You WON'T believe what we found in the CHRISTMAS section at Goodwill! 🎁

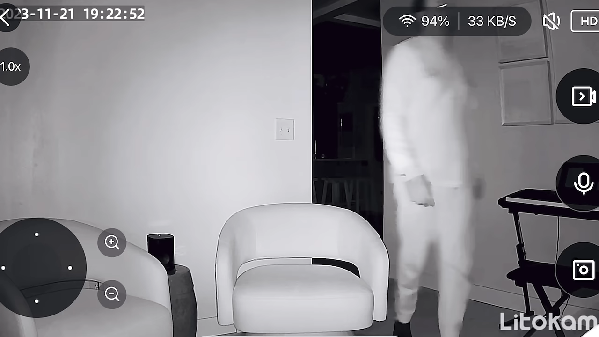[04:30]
so what's cool about this is not only does it have motion detection but it will
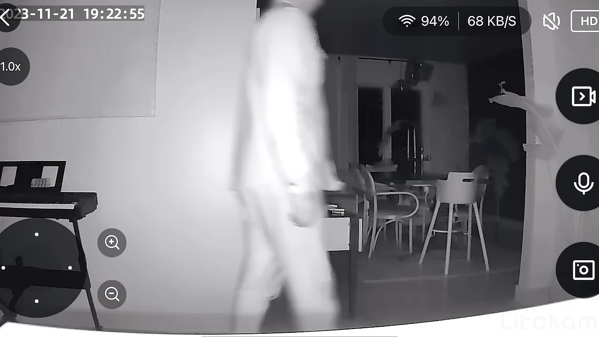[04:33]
actually track the motion of the object moving this is great for security while we're gone or also if you want to just check in on our pets or kids